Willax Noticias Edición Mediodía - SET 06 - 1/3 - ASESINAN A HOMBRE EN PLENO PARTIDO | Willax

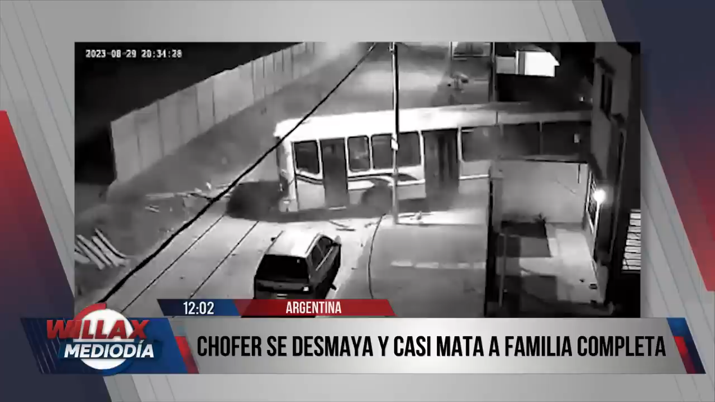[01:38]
Esta familia estaba caminando por un extremo de la vía y a pocos metros el bus termina derribando un muro de concreto y también impacta contra una vivienda.